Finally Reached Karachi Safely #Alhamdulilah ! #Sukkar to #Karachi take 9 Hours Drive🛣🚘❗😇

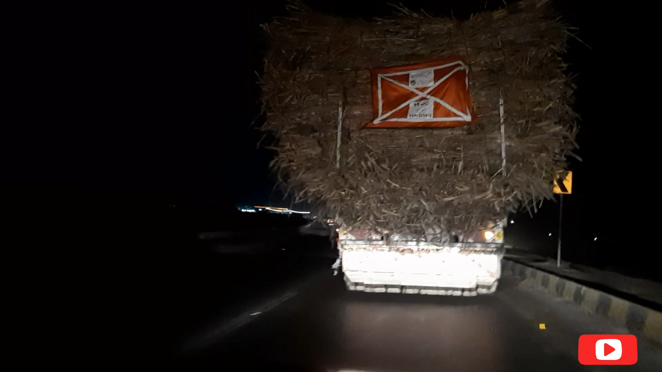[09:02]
ये इतना वज़न लोड किया हुआ होता है, पूरी रोड को कवर किया हुआ होता है, दोनों तरफ ट्रालियां होती हैं, इनको ओवरटेक करना भी बहुत मुश्किल हो जाता है। अभी इस वक्त 7 बजने वाले हैं, हमें 2 घंटे हो गए हैं मोरो से निकले हुए
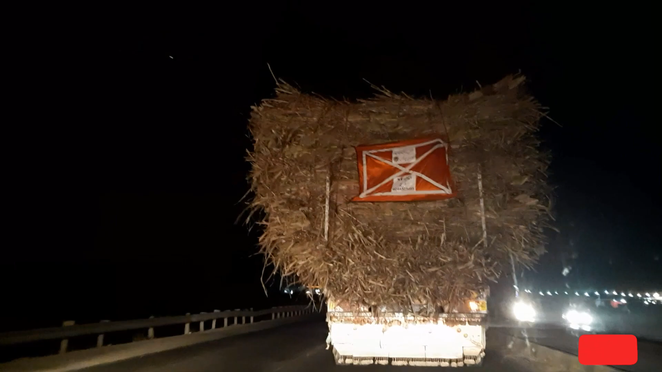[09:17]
तकरीबन, और अभी तक हमने सईदाबाद क्रॉस किया,
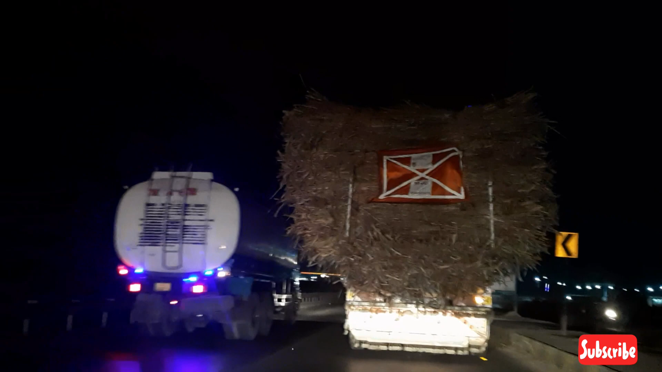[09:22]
हैदराबाद यहाँ से तकरीबन 60 किलोमीटर अभी है। दोस्तों इस वक्त हम हैदराबाद पहुँच गए हैं,